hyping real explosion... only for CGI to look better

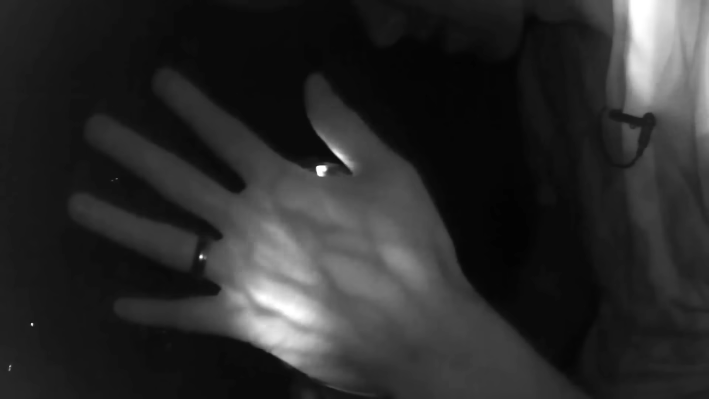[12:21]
The flash from the nuke would be so bright that people could see bones and blood vessels through the flesh.